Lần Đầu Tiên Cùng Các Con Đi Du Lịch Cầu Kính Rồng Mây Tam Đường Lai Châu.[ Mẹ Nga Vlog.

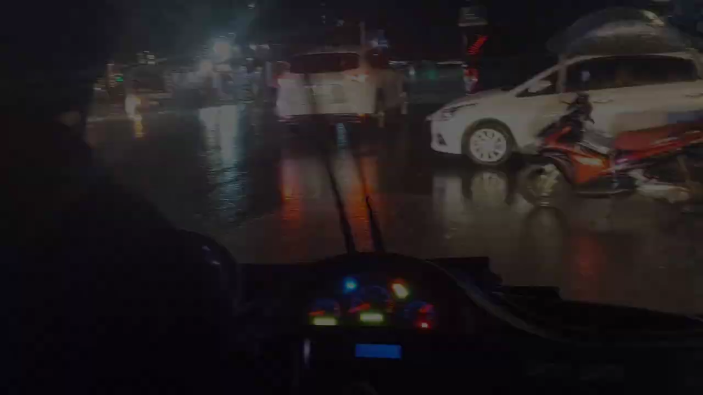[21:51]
Hai ông tôi về khách sạn để chờ 10 giờ lên xe về Hà Nội nè mọi người ơi.
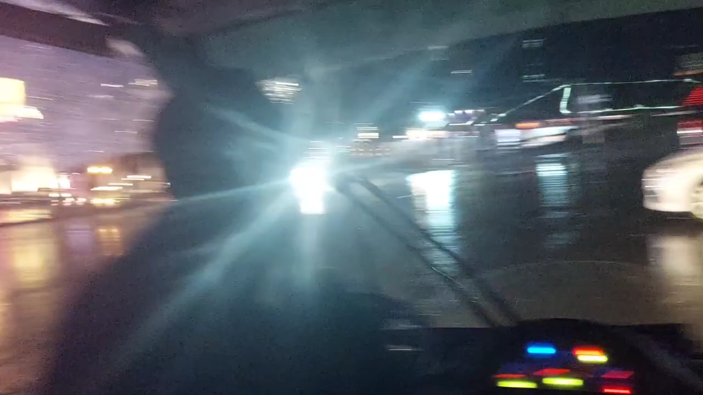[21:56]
Trời mưa mọi người, ở Sapa trời mưa kinh khủng luôn, mưa cả ngày luôn.